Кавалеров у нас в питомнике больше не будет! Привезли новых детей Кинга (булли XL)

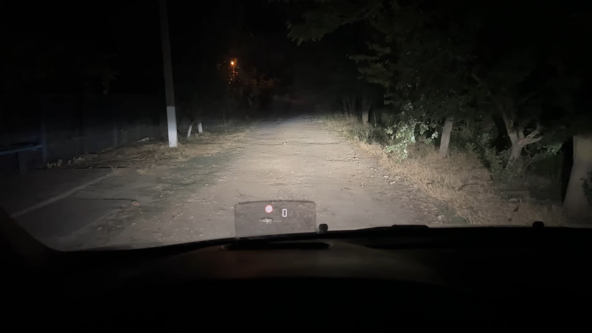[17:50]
Все, друзья, отдали леди Иериску и Чили. Забрали их. И это видео сейчас снова начнется на этой дорожке. Но уже часов через 15, когда я буду ехать по ней назад, в обратную сторону, забирать наших Excel. Так, друзья, и вот у нас уже новый день.
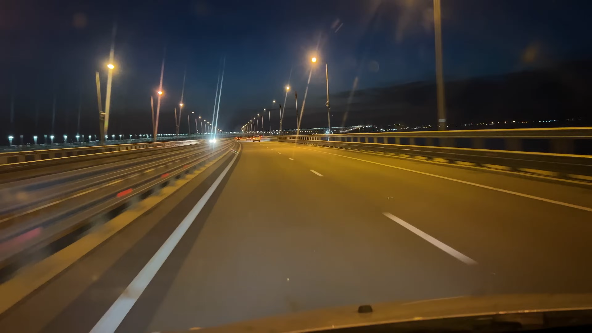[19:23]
Всегда от Кинга. И в прошлый раз так же было. В общем, который раз им очень нравится ездить. Вот так, впереди Крымский мост, Арка. Сейчас я его проеду. И буду в Крыму. И уже Яну видит щенков. Все снимаем.